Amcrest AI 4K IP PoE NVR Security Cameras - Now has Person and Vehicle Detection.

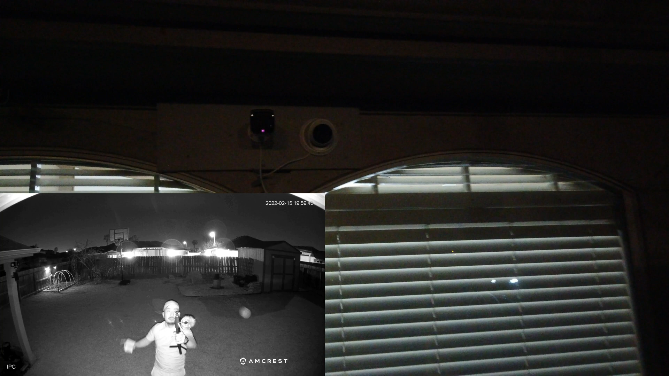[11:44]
Now it's in should be recording in black and white night vision. All right, so this is what it looks like. 10 feet with night vision and black and white mode.
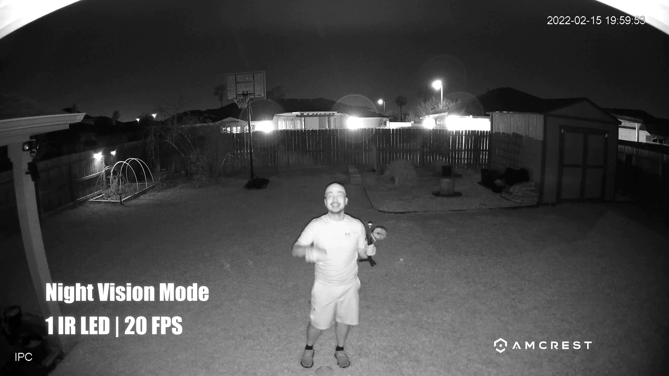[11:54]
15, 20, 25,
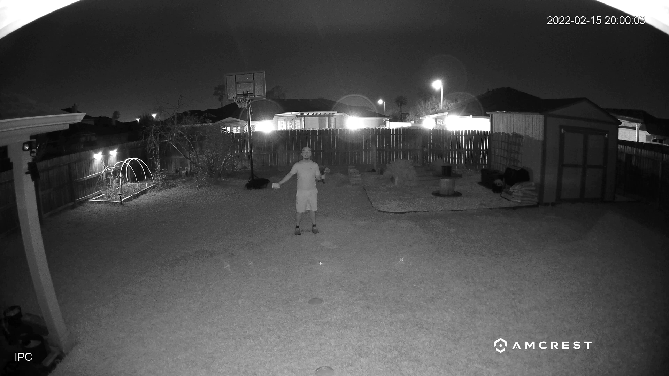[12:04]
30, 30, 35, 40, 45, 50.